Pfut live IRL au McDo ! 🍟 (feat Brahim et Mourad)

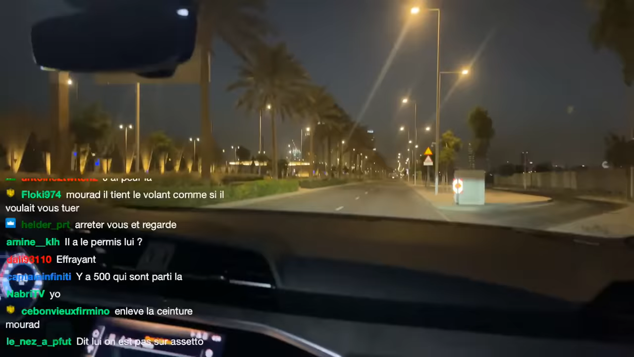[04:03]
Encore, heureusement qu'il était pas là hier. Il est balèze, mais heureusement qu'il est paru. Dis-lui qu'il était balayé hein. Putain mais t'es mal cadre mon frère, ça nous dit superficiel de quoi. J'étais mal cadre.
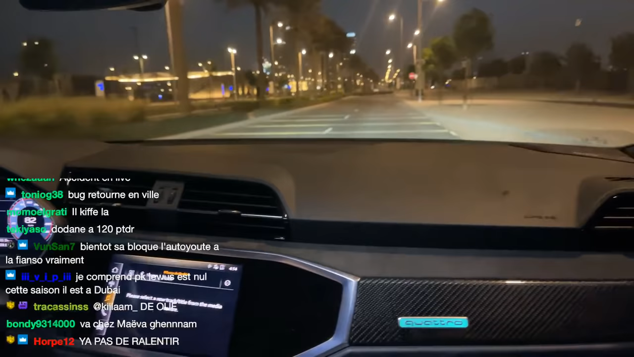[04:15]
J'étais mal. Attends mais freine un peu là, profite un peu là.
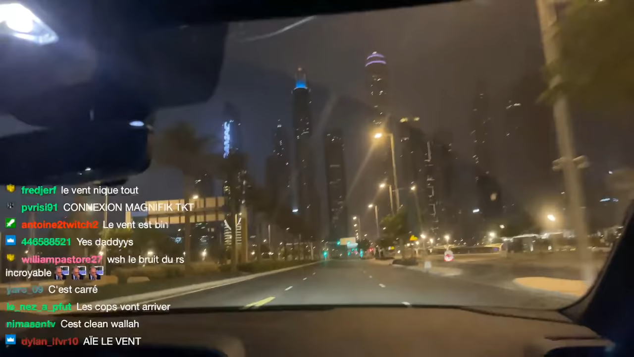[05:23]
Je peux même pas focus tellement il va vite, ce bâtard. Et toi t'es fou, t'es sur les feux, y'a pas de caméra? Y'a pas, ouais. Moi tu vas recevoir des amendes, vraiment. Moi j'étais mal cadre. Oh là là. Y'a pas, je m'étais envoyé avec le GT ici. Incroyable. J'avais eu de problème. Eh, j'ai envie de bégère. Arrêtez. Il m'a secoué le ventre, vraiment. C'est que vraiment tu m'as secoué le Je m'y attendais pas. Eh ouais.
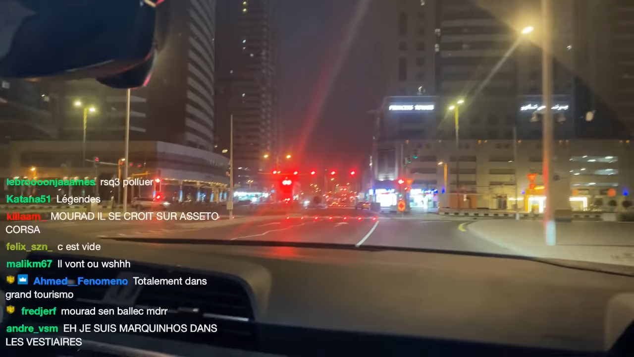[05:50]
Oui, les gars, c'est ça les sensas, putain. Ah, bah oui, c'est bien de monter. C'est... Ouais, le Dodan il m'a fait mal, moi.
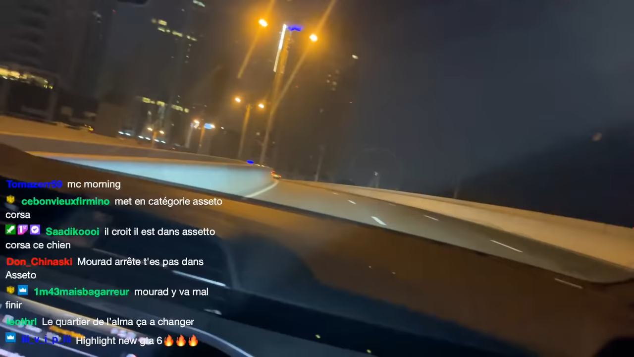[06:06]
Ça a pas été conçu pour prendre des Dodan à 90. Hein. Là, y a un radar par contre. Ouais, tu sais, mais t'accélères au moment où il y a un radar. Tu sais où il est exactement. Et là, faut aller à droite.
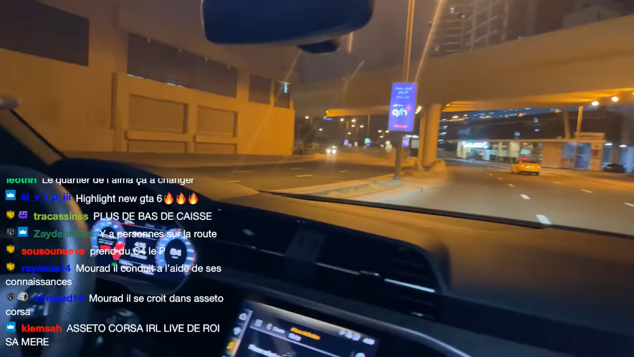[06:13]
Ah oui, tu t'es fait flasher, c'est pour ça que tu le sais. Il s'est pas fait flasher celui-là. Curieux.
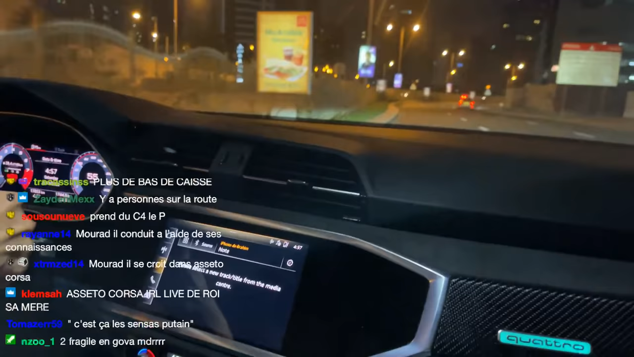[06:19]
Deux fragiles en govote, c'est combien je l'ai payé la caution, fils de pute. Ouais, je belle mosquée. Hein. C'est à droite là. Back warning, vraiment? Quoi, oh, Bélec. Ouais, j'ai un classé 4 toi. Je sais pas comment je suis autant fort là. Ouais, calme-toi. Toi, t'as plus de RSQ3, je pense.